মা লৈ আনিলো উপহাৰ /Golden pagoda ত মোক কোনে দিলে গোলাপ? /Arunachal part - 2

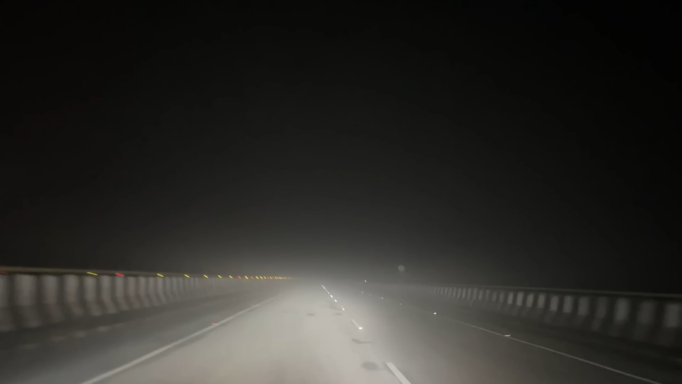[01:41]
অহাৰ পথত ঘপককে কি হ'ল জানো কুঁৱলীৰে ছানি ধৰিলে ৰাস্তাটো আমি পিছে ভয় অলপ খালো দেই মোৰ কলিজা টান